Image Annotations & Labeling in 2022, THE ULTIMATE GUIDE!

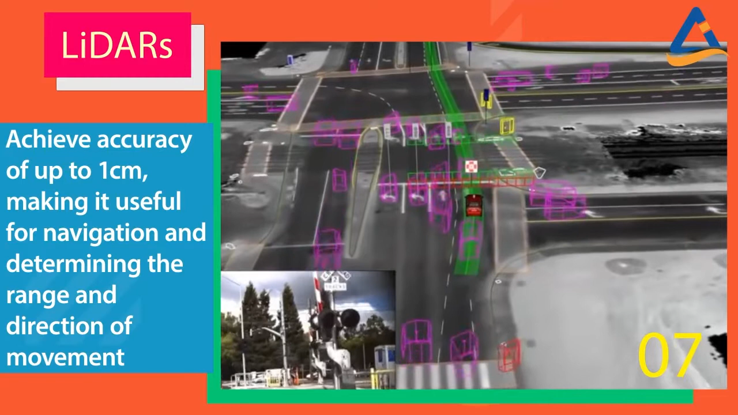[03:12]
making it useful for navigation and determining the range and direction of movement.